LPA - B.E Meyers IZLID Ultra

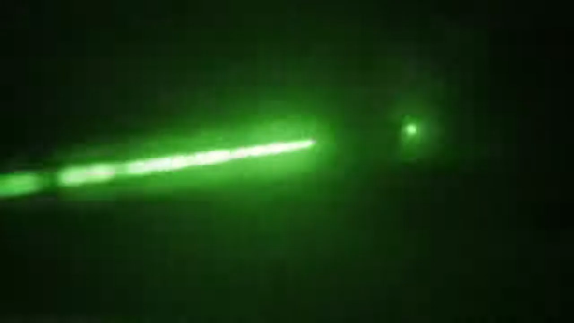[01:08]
The ISLID 200P can use either the
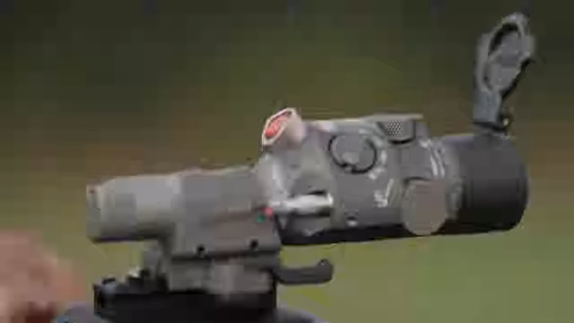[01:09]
IR aim dot or illuminator mode to pinpoint the target.
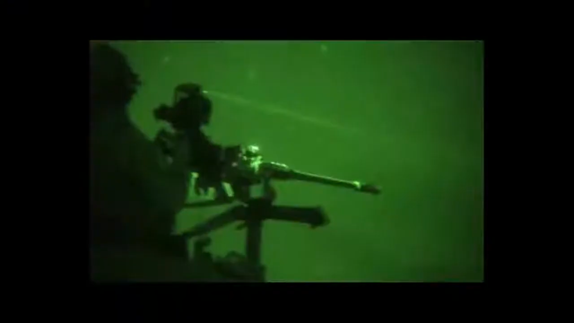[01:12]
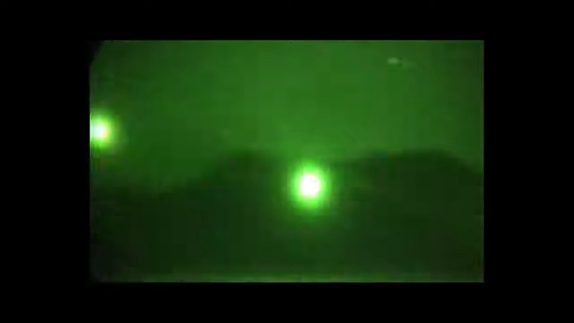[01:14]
Now, the crew can easily identify and fire on the enemy.
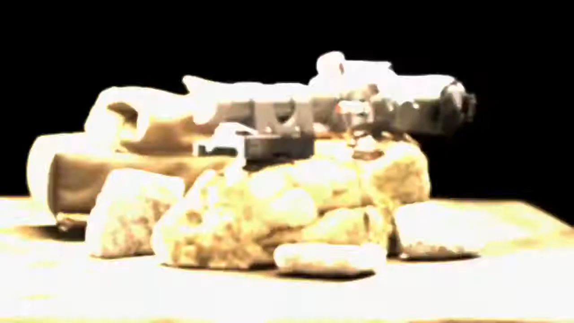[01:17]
In this live fire demonstration, the ISLID Ultra,
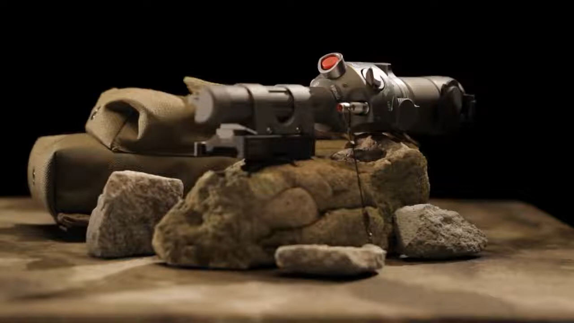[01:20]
which is five times more powerful than the ISLID 200P, is used to communicate with and pinpoint a target for air support.
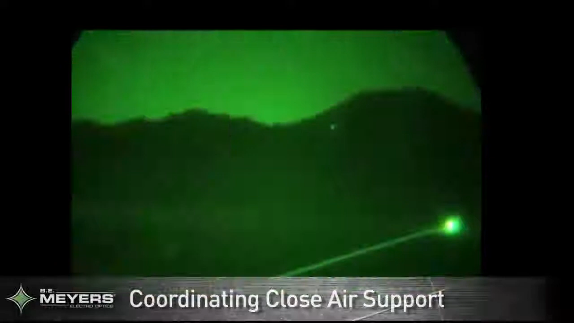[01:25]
Air support can now easily be directed to and identify the target,
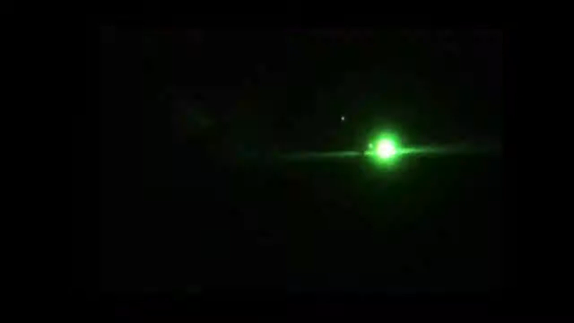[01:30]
allowing for accurate close air support in low light and night conditions.
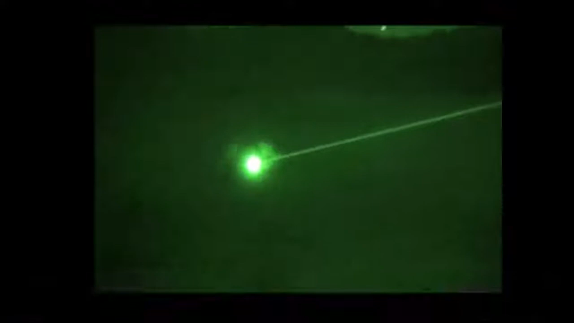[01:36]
Both the ISLID 200P and ISLID Ultra are currently in use by all branches of the United States military.